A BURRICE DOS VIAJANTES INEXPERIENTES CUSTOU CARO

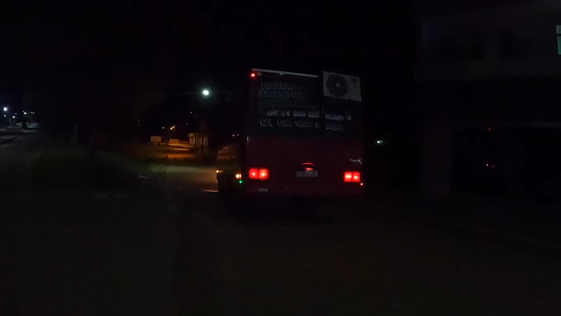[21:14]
Não sei o que tá acontecendo, que ele toda hora vai pra frente e vai pra trás. Vai pra frente e vai pra trás.
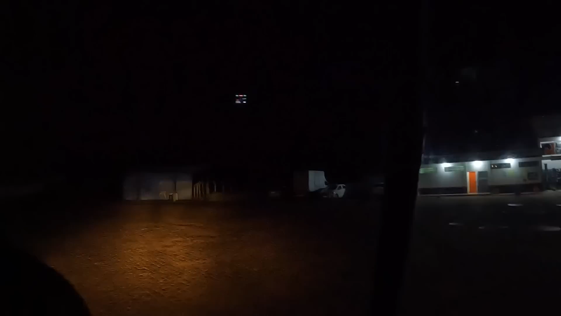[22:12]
Vai. De frente mesmo, viu? Vai parar aqui, de frente com o banheiro? É. Demorou. Tem que ver com eles, pode. Tá. Ó, ponto morto, tá vendo? Tá seguro. Não tá descendo, sendo que aqui é uma descida. Aham.